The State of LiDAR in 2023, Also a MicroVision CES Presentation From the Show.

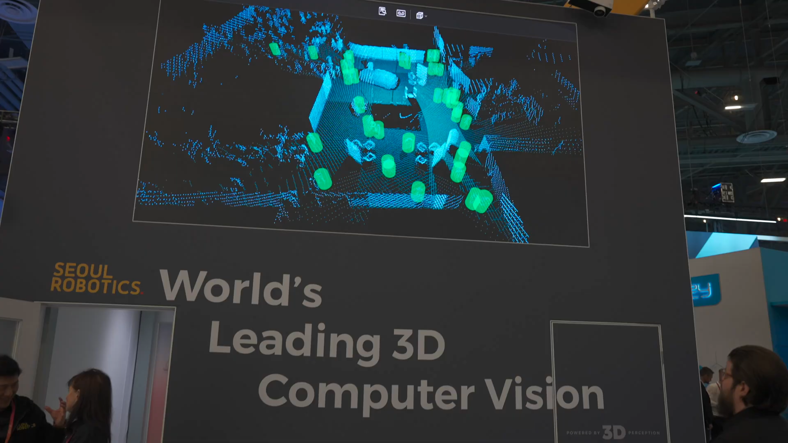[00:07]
Several of the LiDAR companies had prime placement in the center of the main hall.
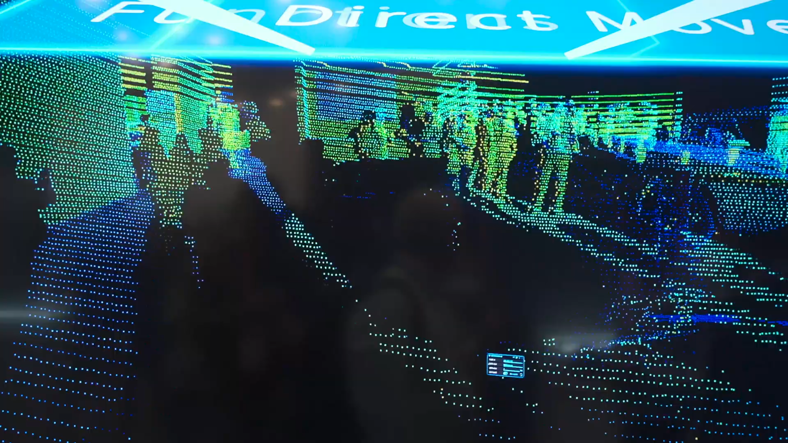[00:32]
and a bunch of automotive LiDAR vendors with their point clouds on display
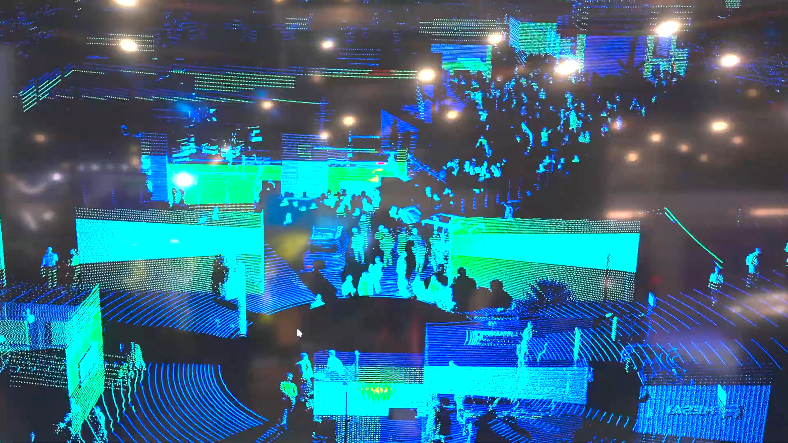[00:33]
showing off their Nintendo Virtual Boy graphics of the crowd in real time.
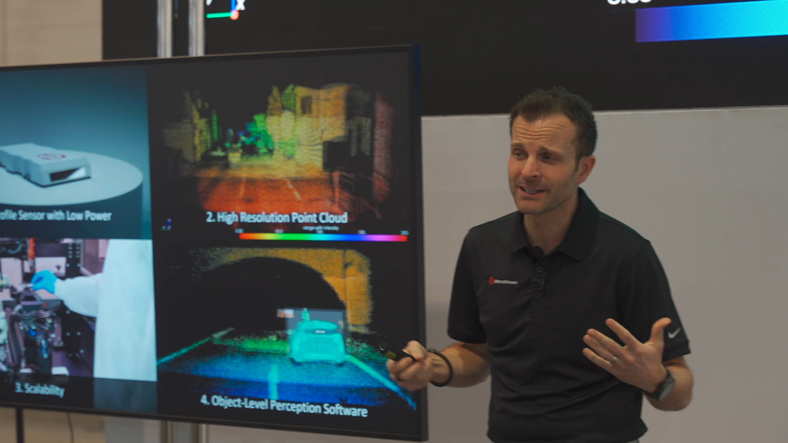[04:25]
And the man from those videos himself was on stage at CES, giving multiple presentations a day about their value proposition and strengths when compared to the competitors.
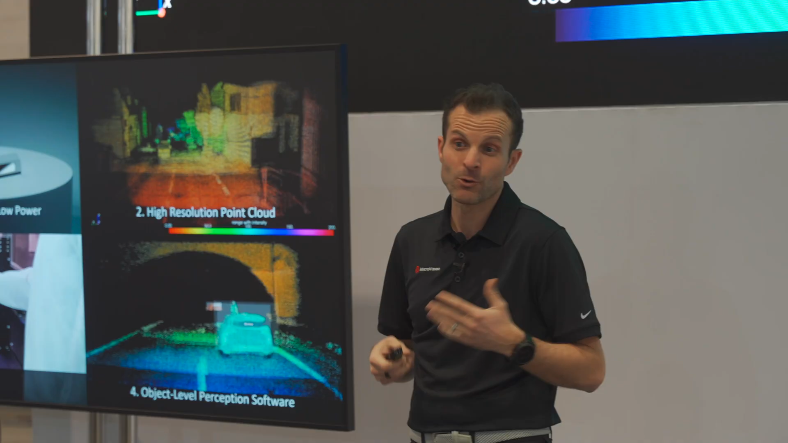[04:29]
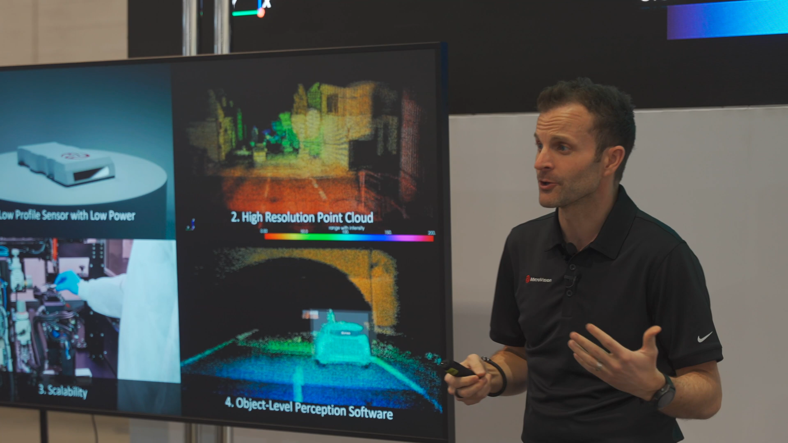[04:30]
And quite frankly, there are a lot of other LiDAR sensors out there, but because they're big and bulky, they will not enable these low profile types of deployments.
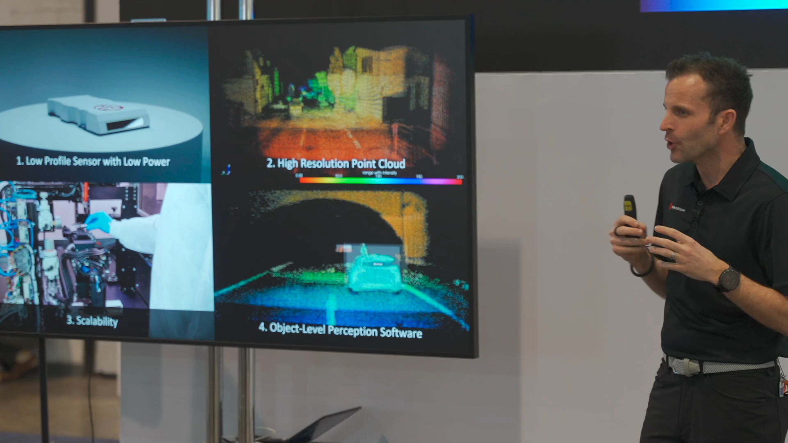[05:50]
The first are low profile sensors with low power requirements.
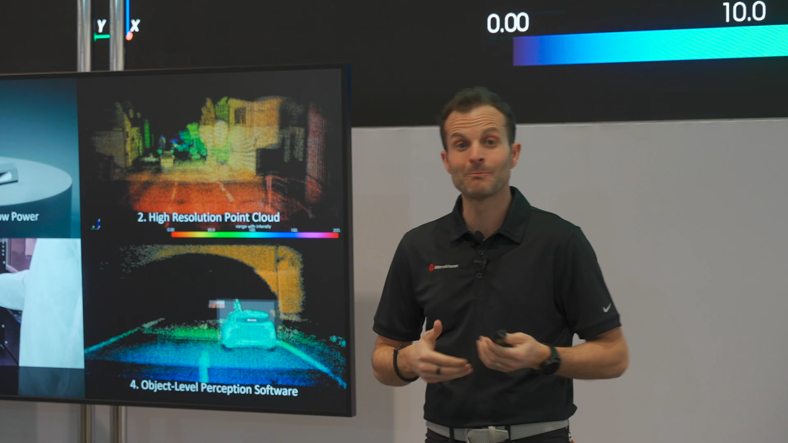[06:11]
Ultimately, give them more options and more unconventional options beyond just the grill or behind the windshield, allowing them to integrate these sensors, say, into the roof line of the vehicle without an obtrusive bump.
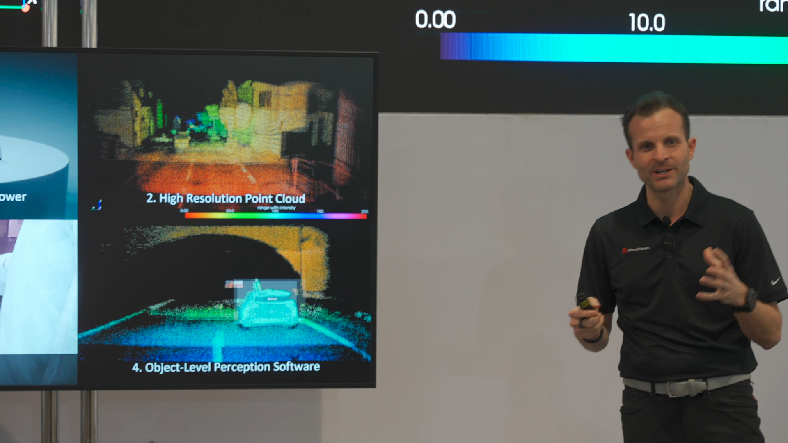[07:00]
And the fourth thing is object level perception software.
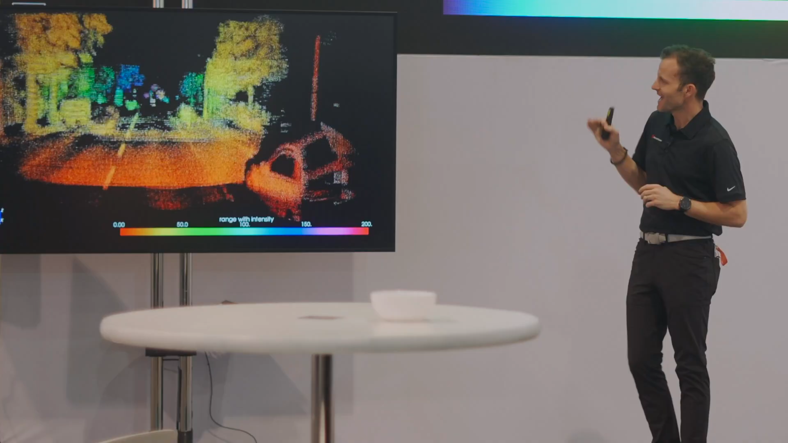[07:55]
As I start this video, you'll see that we isolate the short,
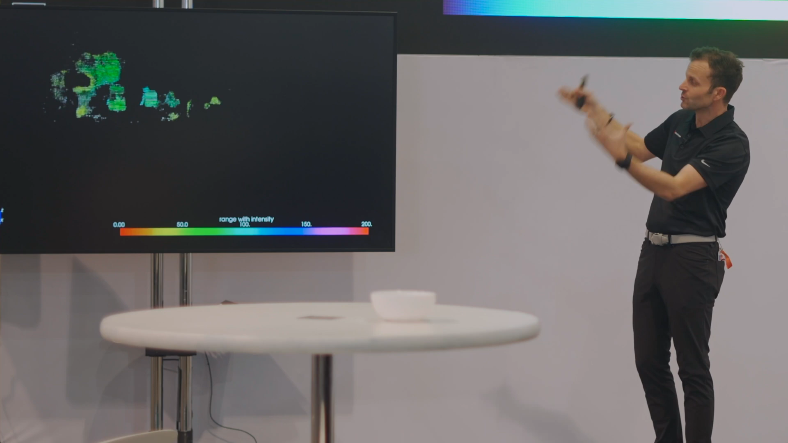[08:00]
medium and long range elements of the point cloud so that we can accentuate this
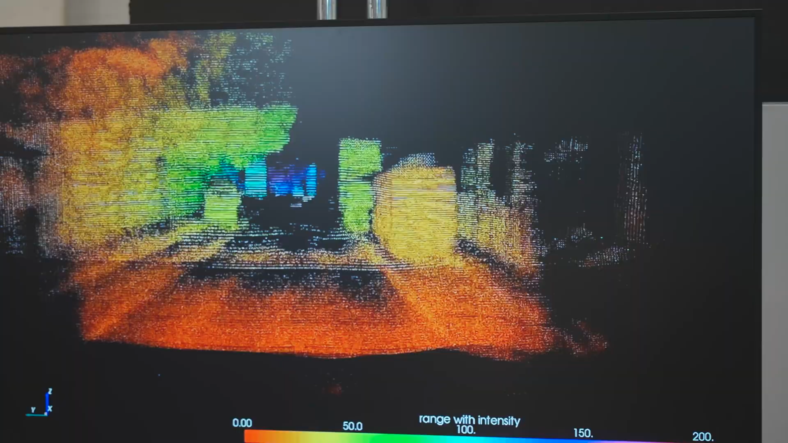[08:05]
dynamic range and how they are stitched together into one ultra high resolution point cloud.
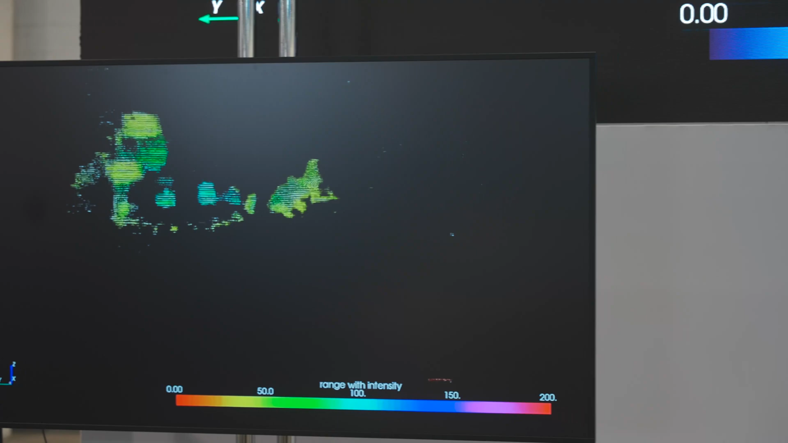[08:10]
As we go to this second clip of point cloud that's captured from Germany last year, you'll see that we're able to detect objects at the side of the road.
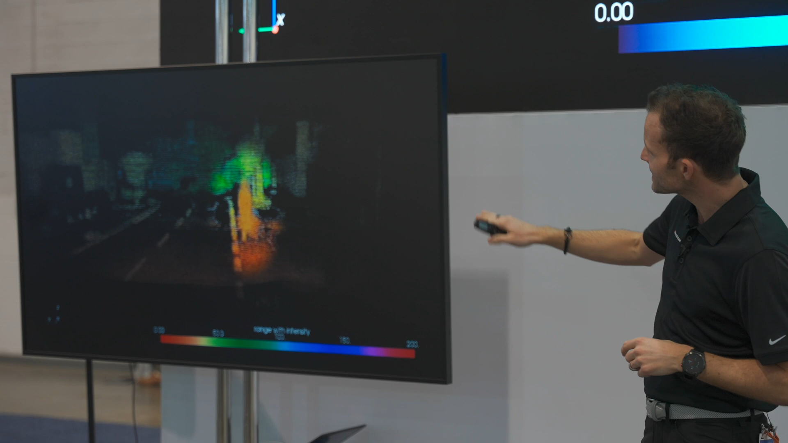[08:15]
Things like a cyclist here, you can see them pedaling.
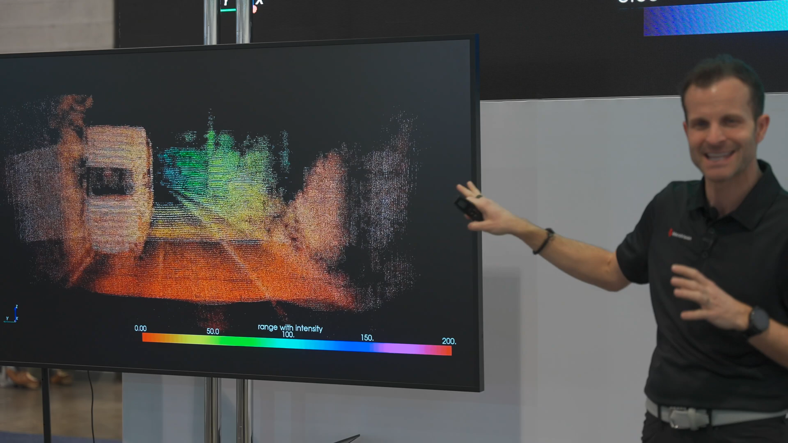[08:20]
It's that detailed. Or a motorcyclist coming up in the opposing lane.